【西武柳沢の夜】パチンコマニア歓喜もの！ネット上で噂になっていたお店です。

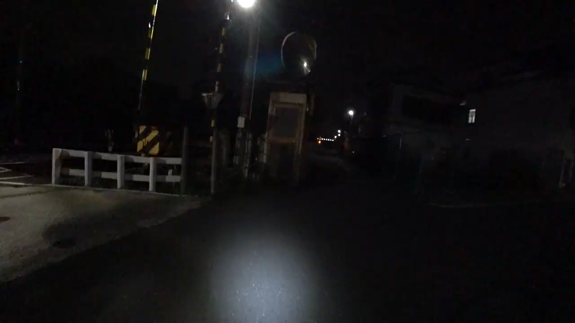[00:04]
第1章 西武八木沢駅どうもこんにちは、よりふみです。
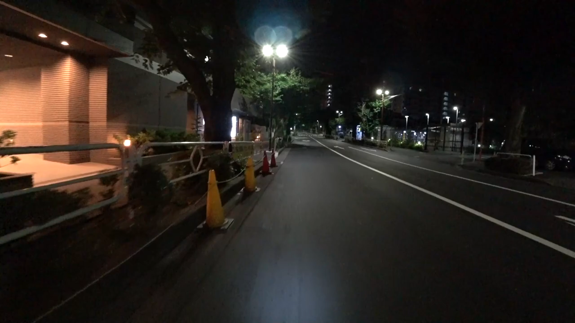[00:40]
道なりに進んでいくと西武八木沢駅南口です。
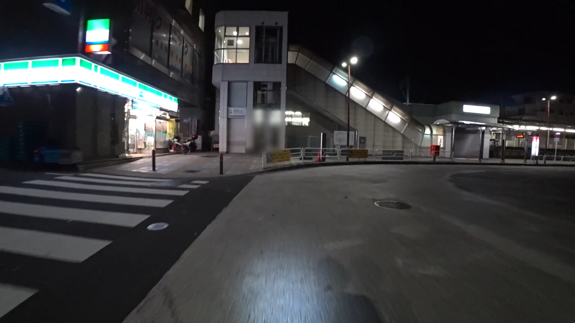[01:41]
西武八木沢駅南口です
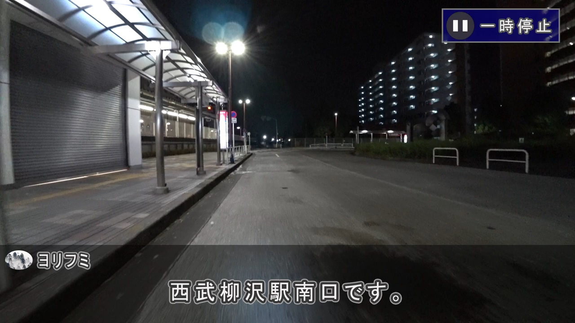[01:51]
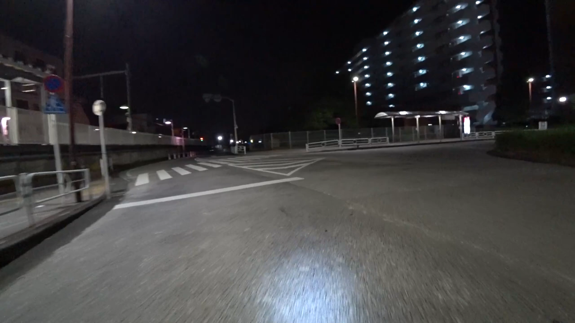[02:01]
矢印の通りの先に個人商店スナックが立ち並んでおります後ほど見ていきます
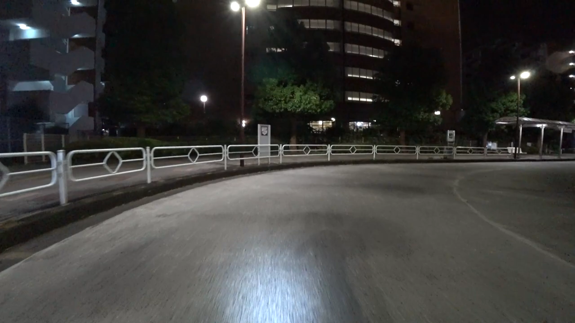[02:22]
西武八木沢駅南口と南口ロータリーの様子でしたこれから西武八木沢駅北口を目指します
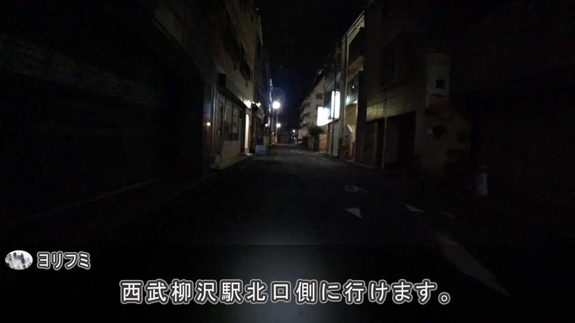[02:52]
まっすぐ進んだ突き当たりを右折すると西武八木沢駅北口側に行けます右折
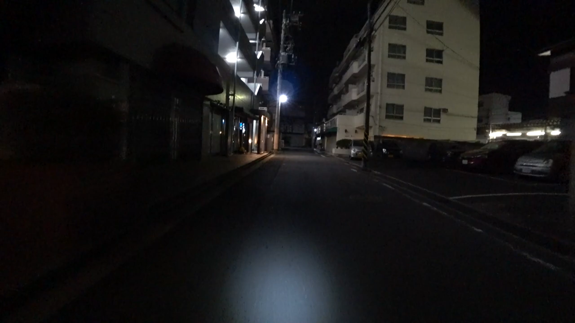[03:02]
します西武鉄道の踏切です右折し富士街道に入ります
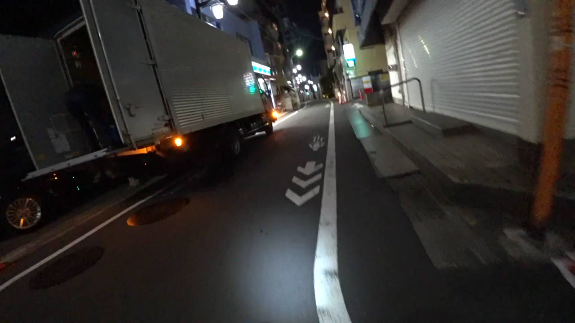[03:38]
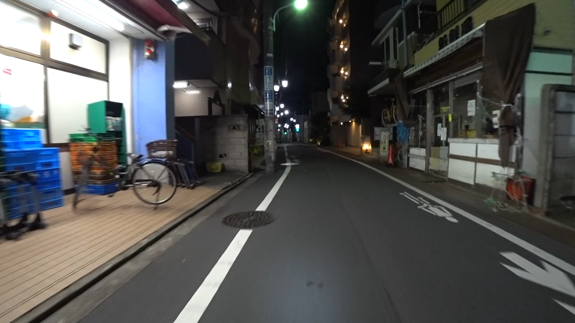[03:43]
富士街道に入りました西武八木沢駅北口に向かいます
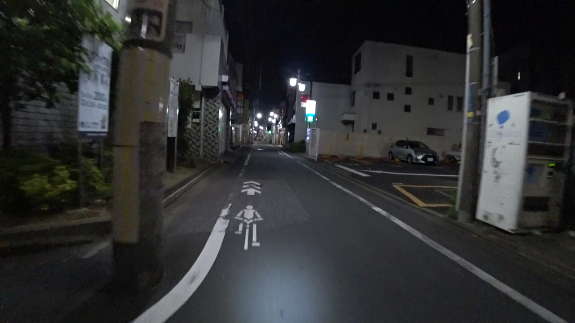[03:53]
自動給油機店です個人商店が立ち並ぶ街並みの中で圧倒的な存在感を放っております
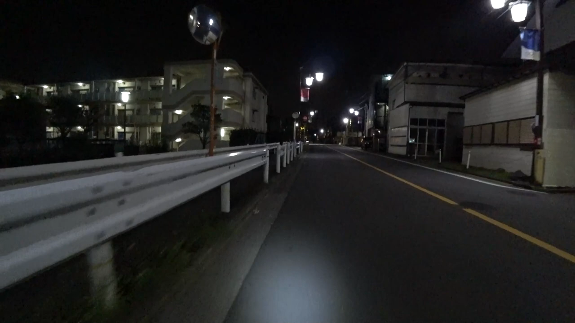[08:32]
西武鉄道の踏切です踏切を渡ったすぐのところにスナックがございます